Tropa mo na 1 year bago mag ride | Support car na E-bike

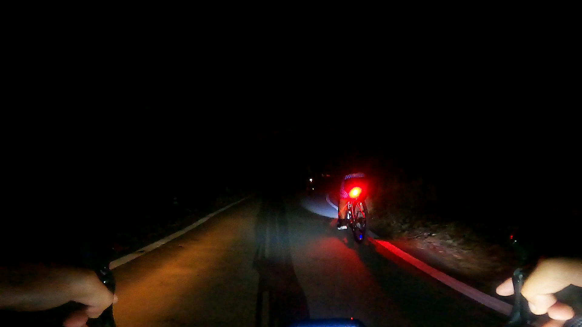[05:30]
Tara na, lakas maon ni Geralda. Ay, ilaw, ilaw. Maon. Lakas maon ni Geral.
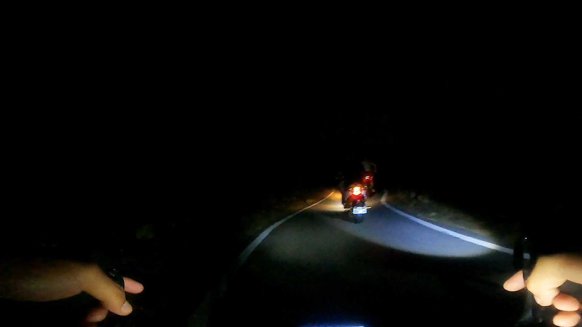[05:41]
Tahil na, Jay. E-bike. Tabi, tabi, tabi.